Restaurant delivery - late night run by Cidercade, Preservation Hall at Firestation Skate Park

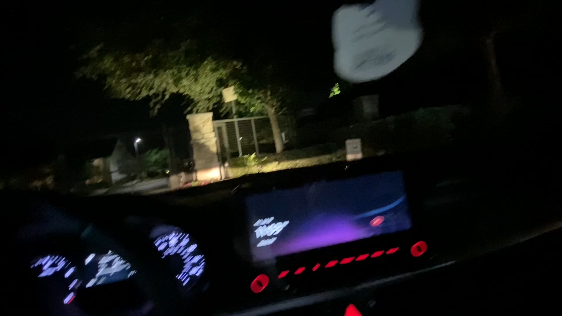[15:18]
these are real tricky by the way um i don't know why they make this curb the way they do right there but
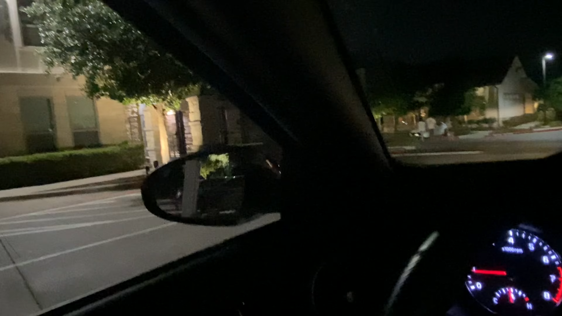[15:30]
they do and it's just very obnoxious to the point where i don't really want to deal with like these places but you have to be like really careful they make this
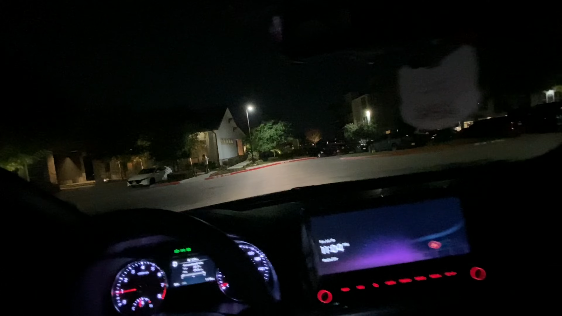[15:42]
i guess to save room it's hard to show it you can barely get around it's around there okay